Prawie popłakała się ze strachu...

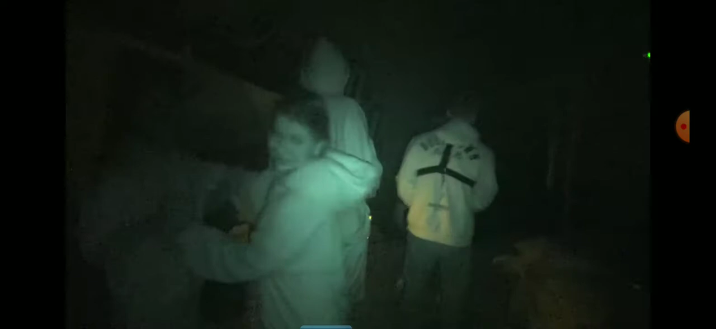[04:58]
niepełnosprawny. O, coś tam chyba idzie.
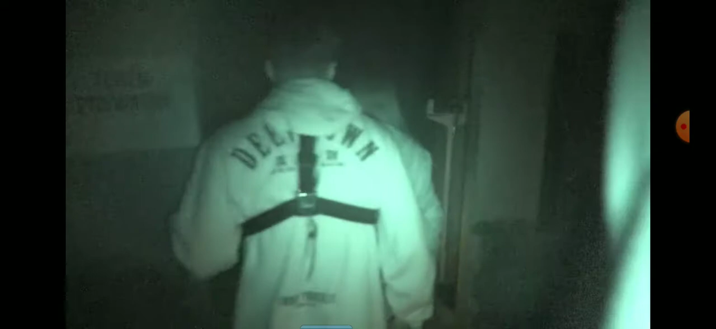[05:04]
Operator na końcu. O, już jest! Pani tu coś tam...